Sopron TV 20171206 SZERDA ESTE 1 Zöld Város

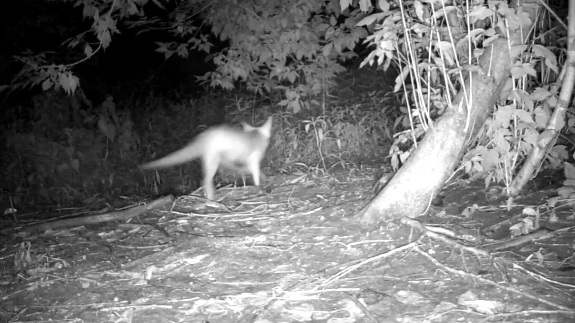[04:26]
Szintén fontos, hogy a rókákat ne csalogassuk, simogassuk. Ha a vadiszelid, az bizony komoly gyanúra adhat okot.